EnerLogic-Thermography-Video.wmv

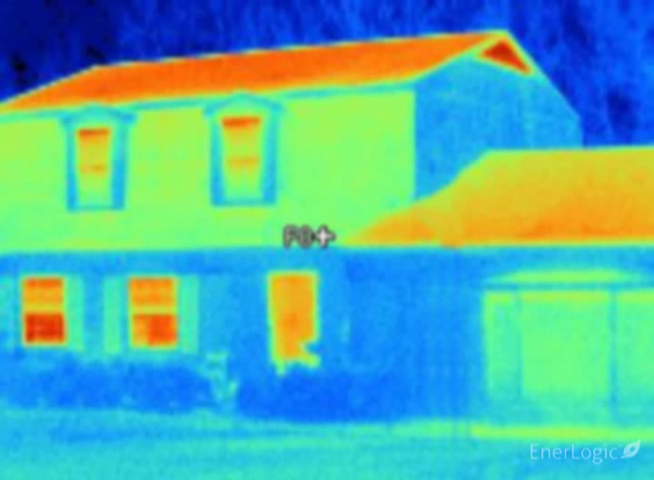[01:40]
while cooler objects are yellow, green or blue. The coldest objects are purple and black. Here the camera shows significant heat loss occurring
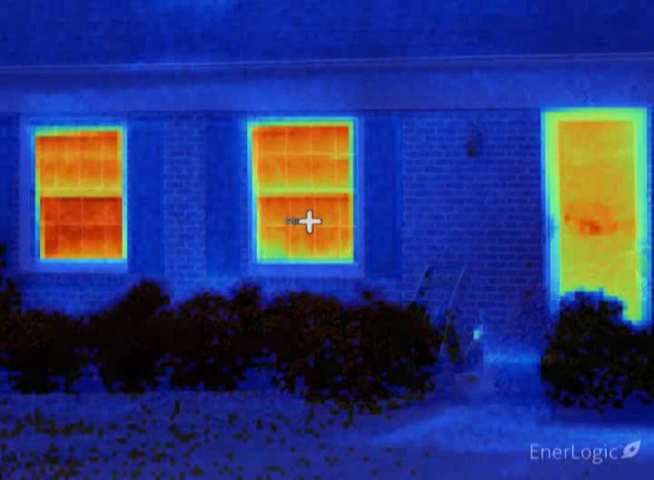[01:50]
at the two lower left windows and the front door, all showing as brilliant red-orange.
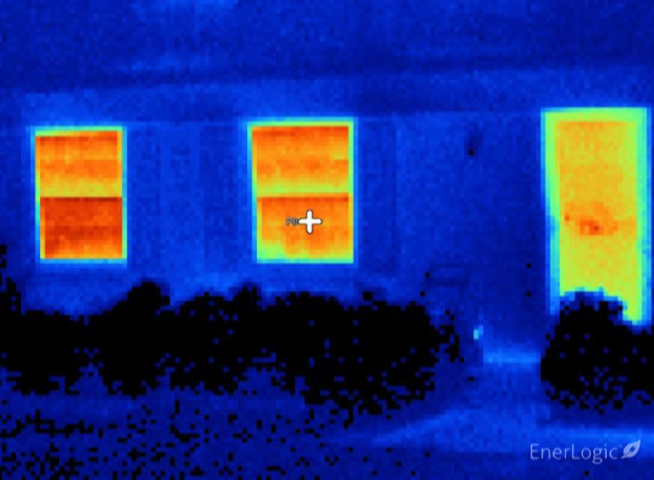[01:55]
These two single pane, double hung windows are reading an exterior temperature of approximately 40 degrees, which is well above the outdoor temperature, indicating rapid heat loss, with room heat easily passing through these windows, heating the glass as the heat is lost to the outdoors. Notice the well-insulated walls, shown as blue, are reading a mere 22 degrees, very close to the outside air temperature.
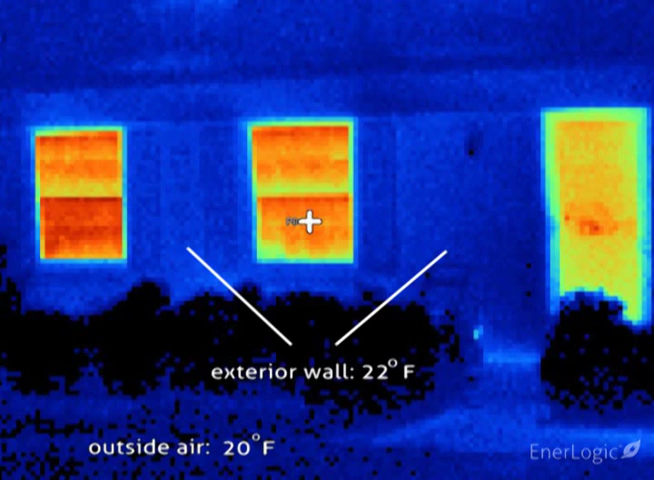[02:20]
A recently built room addition on the right has dual pane insulated glass units, working well to cut heat loss, showing a cooler yellow-green.
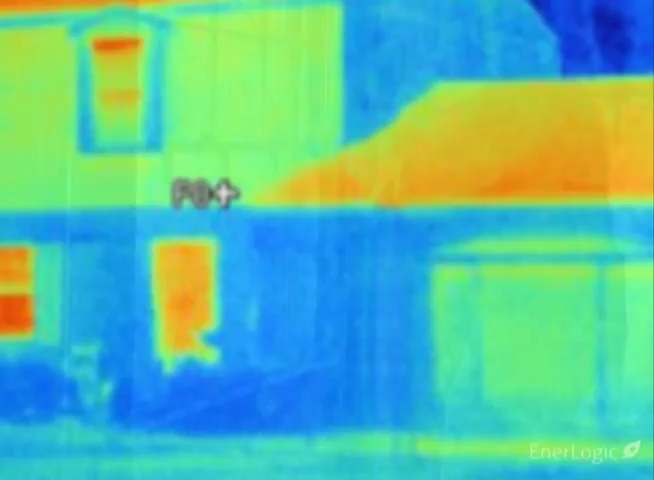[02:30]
To demonstrate the superior insulating power of EnerLogic window film,
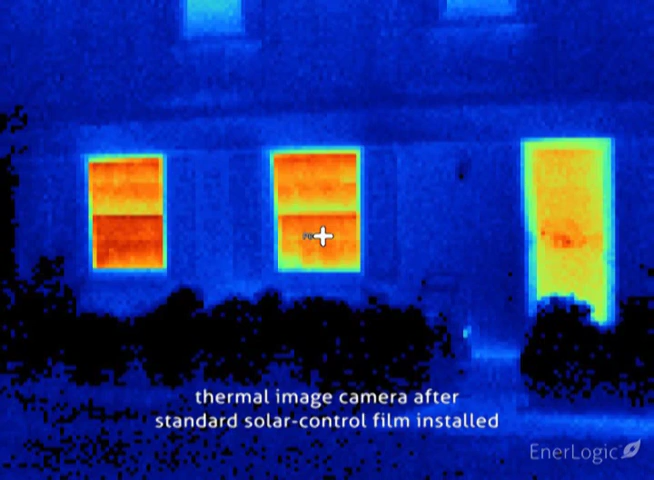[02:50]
The moment EnerLogic film is installed,
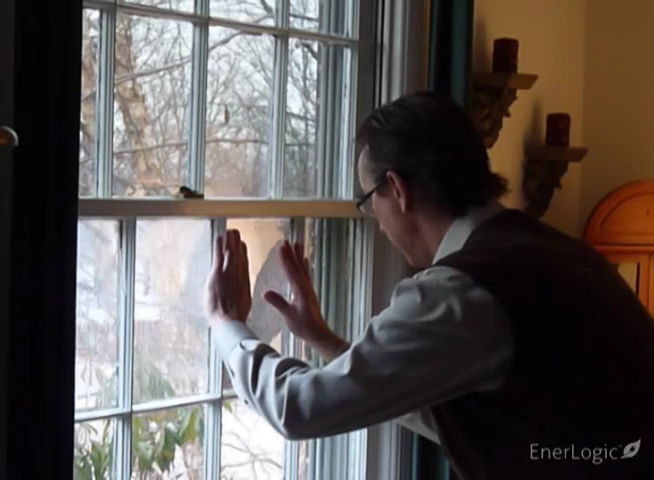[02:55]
the window becomes a near-perfect reflector of radiant heat.
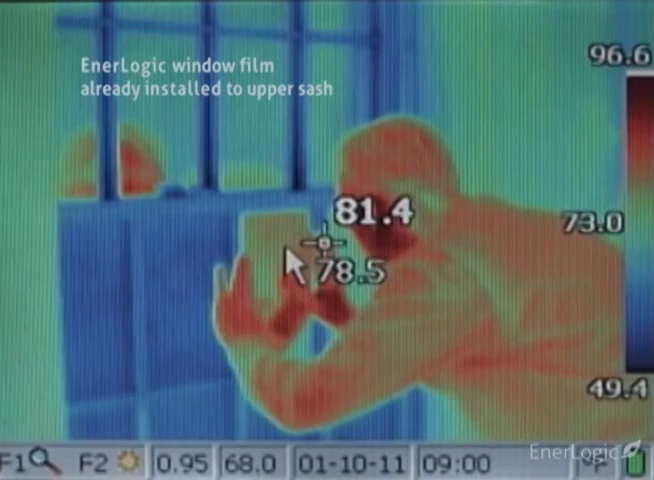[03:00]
With the thermal camera, the reflected warmth of the room's walls, which appear yellow, a room lamp in the body of the installer, which appear orange and red, becomes dramatically visible.
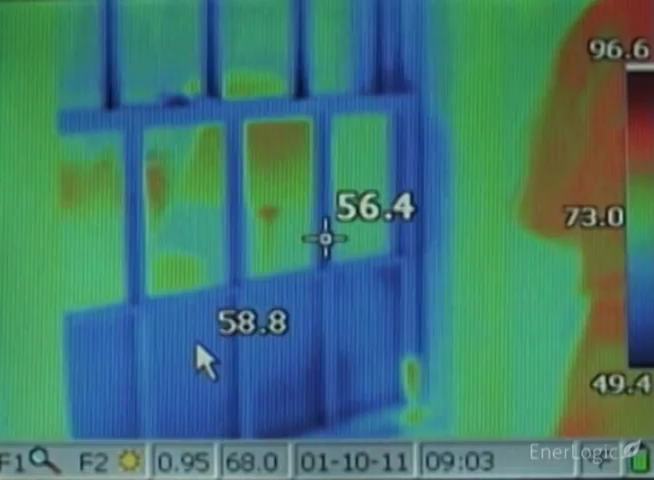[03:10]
This is the essential meaning of a low-E surface. Such low-E surfaces reflect thermal energy back to their source,
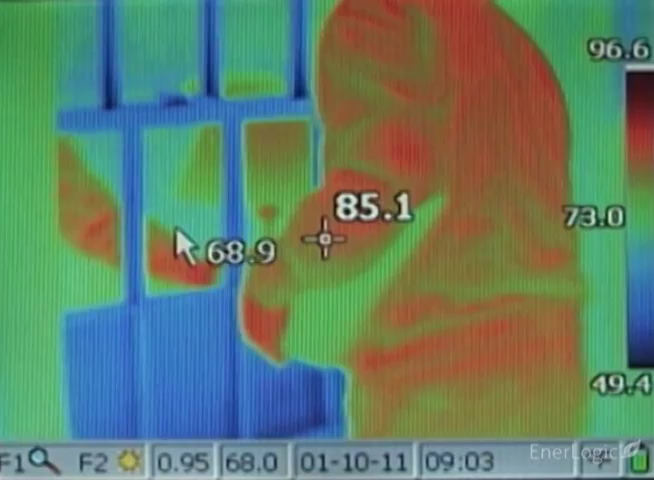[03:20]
After only 30 minutes, as measured from the outside, the glass temperature of the window on the left falls steadily from about 39 degrees to about 29 degrees,
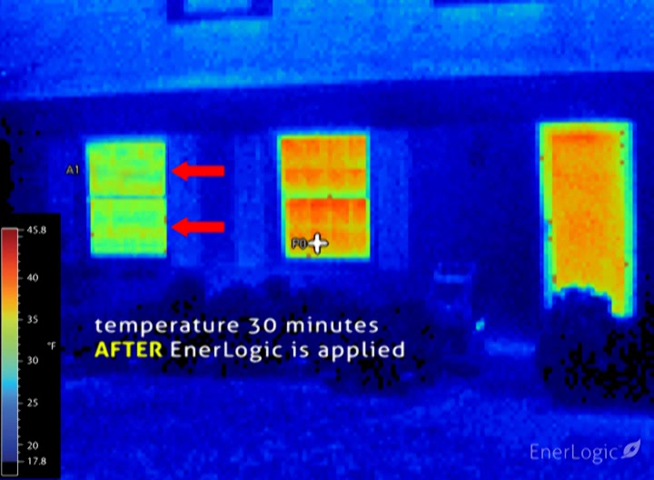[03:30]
On screen: scale top 45.8°F, scale bottom 17.8°F
proof that heat loss is being substantially reduced. The interior heat is being kept in the room, rather than heating the glass, and subsequently being lost to the outdoors.
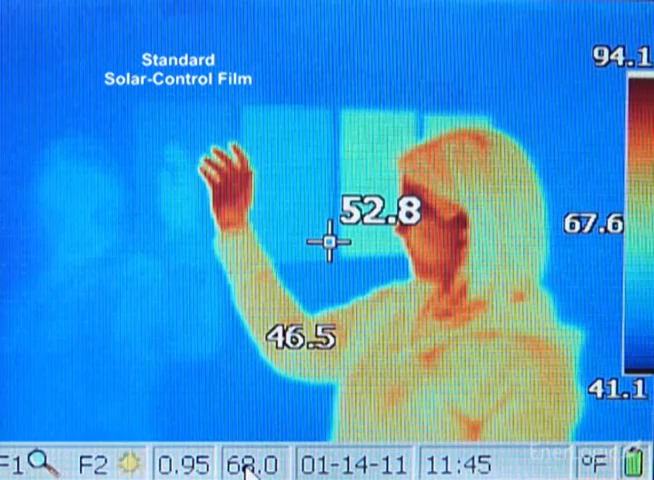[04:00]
On screen: spot 52.8°F, scale top 94.1°F, scale bottom 41.1°F
even though in summer it rejects 79% of solar heat.
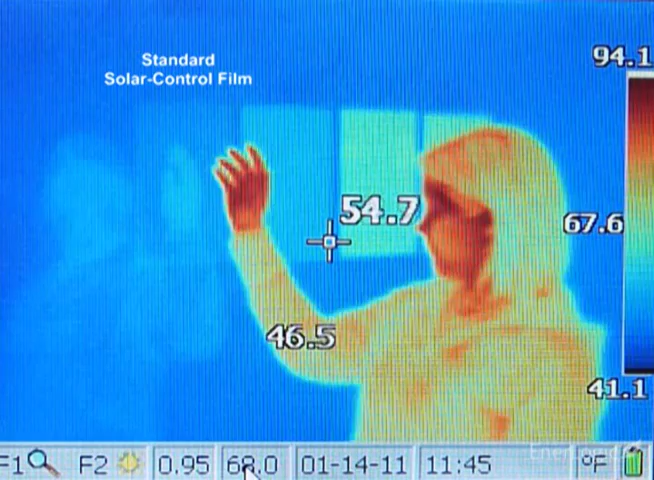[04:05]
On screen: spot 54.7°F, scale top 94.1°F, scale bottom 41.1°F
A standard low-E film substantially improves radiant heat reflection.
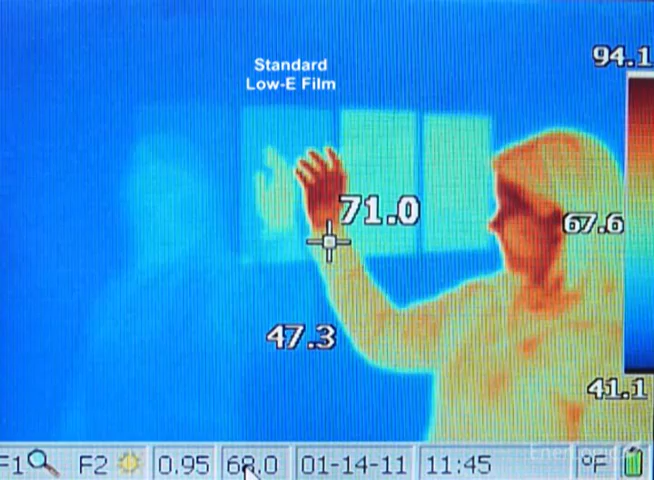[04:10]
On screen: spot 71.0°F, scale top 94.1°F, scale bottom 41.1°F
Finally, the EnerLogic film series, with its advanced patent-pending low-E coating, shown in the last two samples on the right,
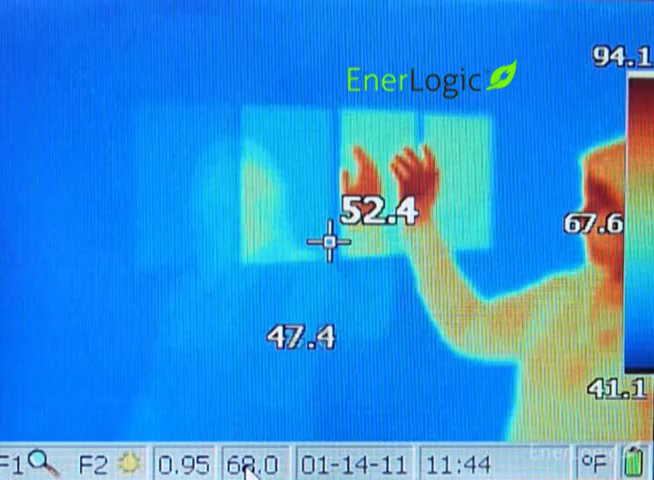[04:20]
On screen: spot 52.4°F, scale top 94.1°F, scale bottom 41.1°F
maximizes radiant reflection to 95%, significantly improving window insulating
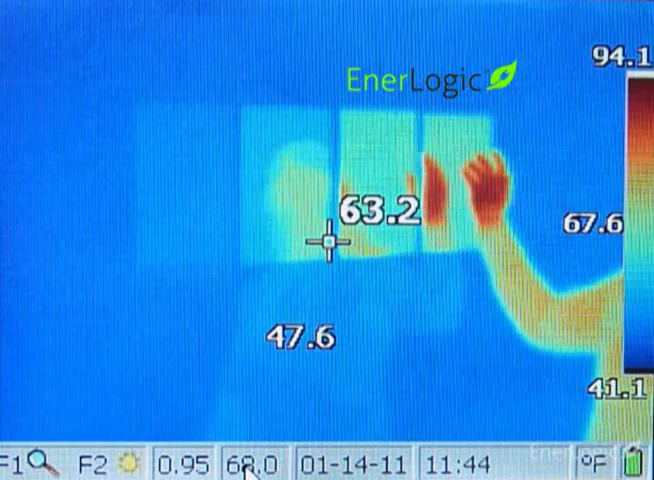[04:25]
On screen: spot 63.2°F, scale top 94.1°F, scale bottom 41.1°F
performance for both summer and winter energy savings.